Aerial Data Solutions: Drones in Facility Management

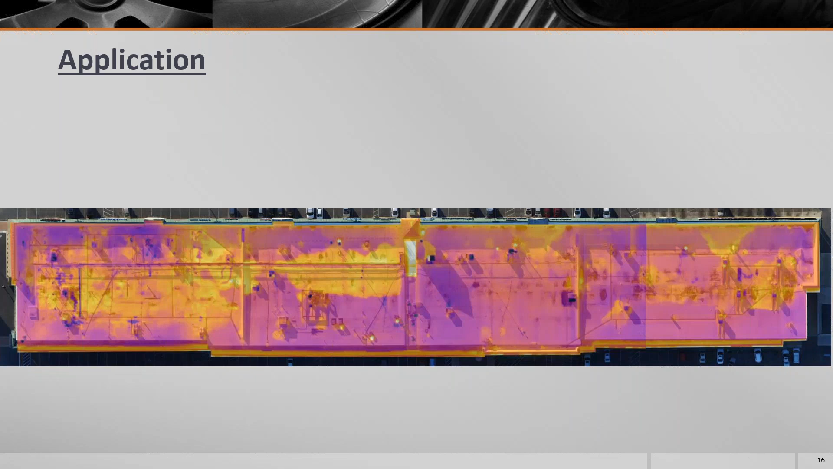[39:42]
We should be asking what brings the most value to our organization and managing roofs in that way is not, not the right, right method to manage roofs. You really should be managing them by individual sections. Uh, and, and really the, the data that we've collected, the information that we have really speaks to that. So, as I said, this is kind of shows where all the damage is.
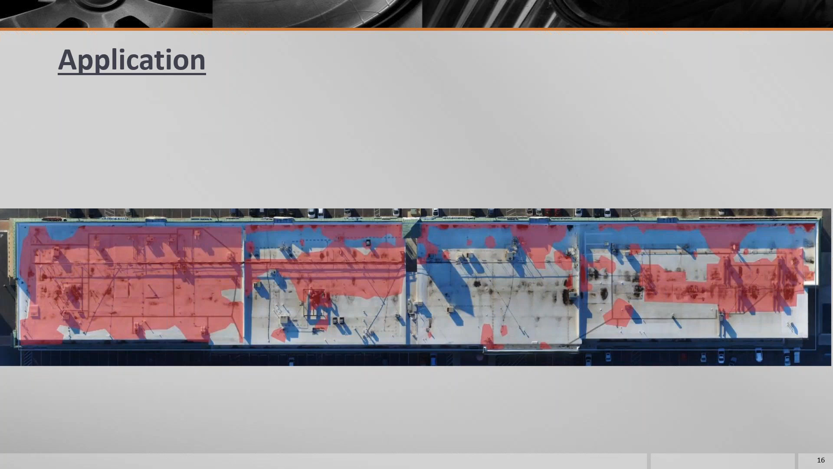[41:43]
your thaw and, uh, freeze thaw cycles, things of that nature really starts wreaking havoc on the roof. So once that water gets in, it starts reducing the life of your roof and it's very difficult to get out. So one of the things I like to show is what does a good roof section look like? Obviously I showed you one that's pretty bad that that left section is a total roof section needs to be replaced completely. But, you know, when we go out and do scans, uh, a lot of times clients are like, well, I didn't see anything on, on my roof.
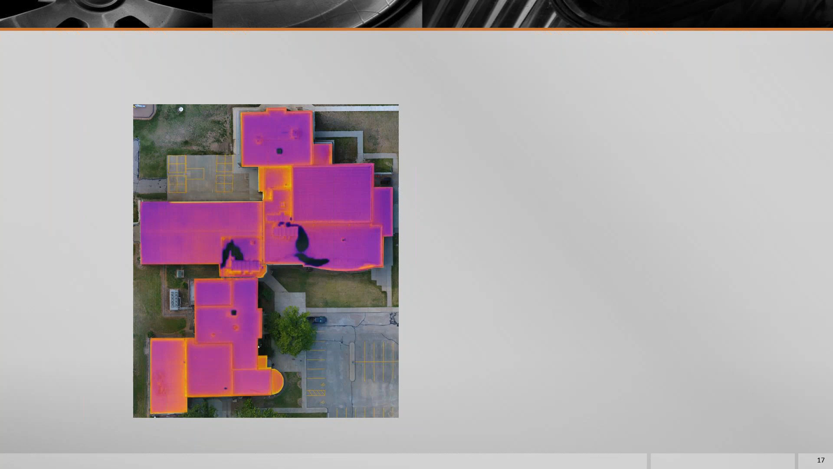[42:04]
Well, that's actually, that's a great thing. You want to see equilibrium on your roof. You want to see very consistent patterns on, on the roof. Uh, what you will notice in this image towards the center around some of these HVAC units is that you've got some darker areas. And what that is, is that's just condensation coming off your, your HVAC unit. That's, um, you know, just natural drainage that's happening on the roof. And, uh, so that's something that, that you'll pick up that can become a problem if that doesn't have a drainage path, but it looks like these have pretty good drainage paths to the scuppers.
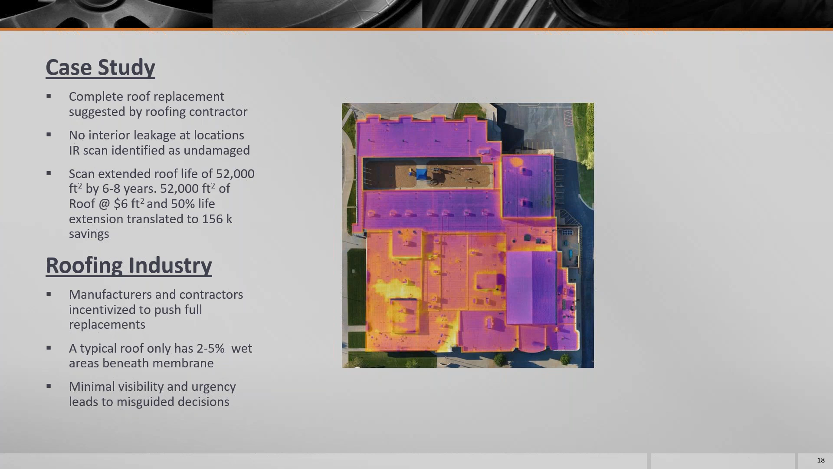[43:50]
And so they contracted an infrared service to go out and take a scan to, to validate the suggestions from the contractor so that you needed to go and do a full roof replacement on this roof. So the scan was done and, um, there were some areas where there were known leaks, the scan correlated with those areas or showing that there was some moisture intrusion within the membrane.